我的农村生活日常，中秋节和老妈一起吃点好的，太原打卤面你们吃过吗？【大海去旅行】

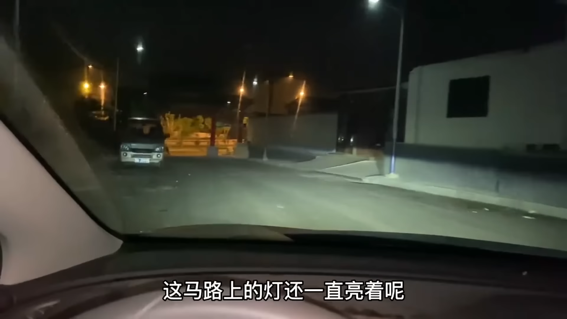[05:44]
这马路上的灯还一直亮的呢又转哦上了马路咯这么宽阔的路上一个车都没有呢
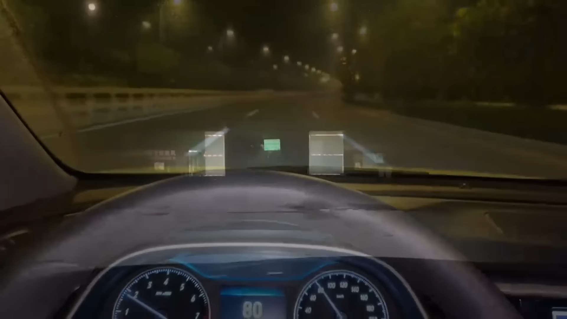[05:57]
从这个地方开始就要进山了
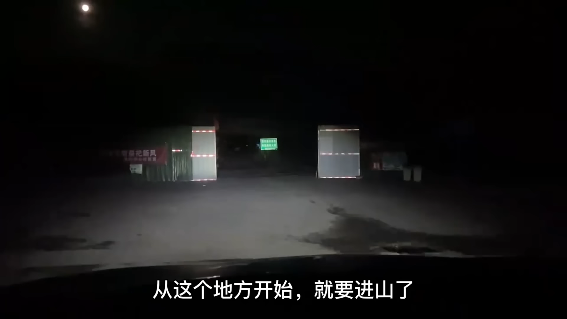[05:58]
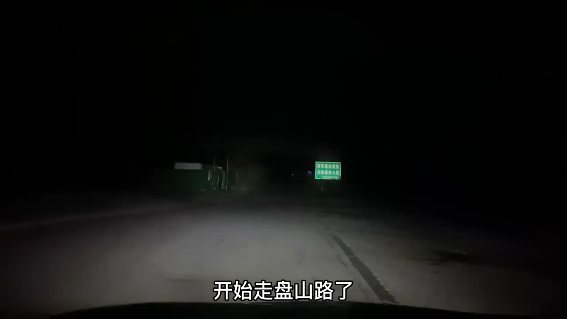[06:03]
开始走盘山路了好黑呀路边没有路灯路上的S弯非常多啊全是大角度的转弯